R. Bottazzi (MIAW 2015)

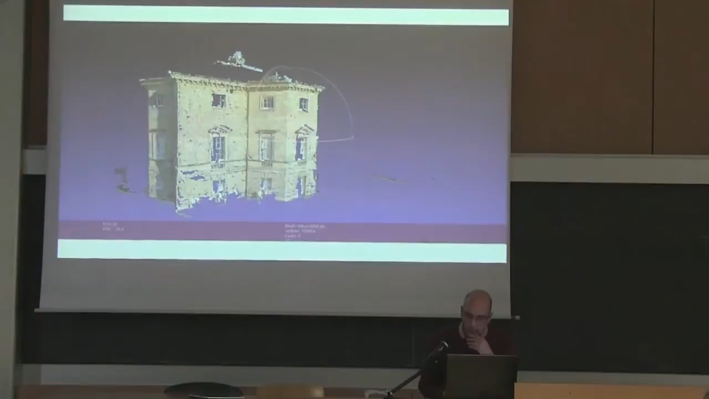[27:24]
look that is closer to the actual architecture that you are trying to map.
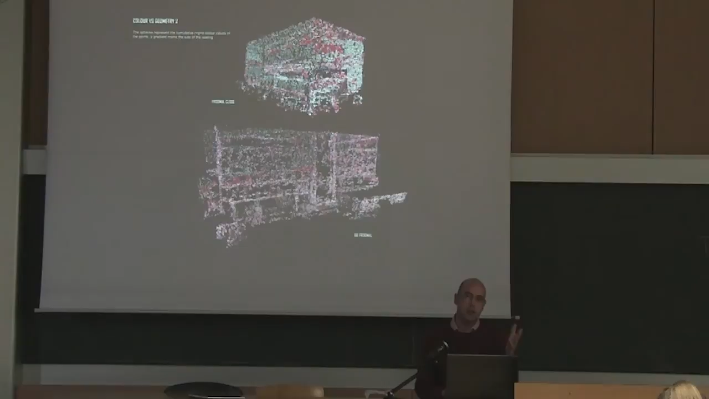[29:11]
in a way which is otherwise relatively complex to the human eye. From this sort of point clouds and spatialized reconstruction we also went into more analytical stats in which the color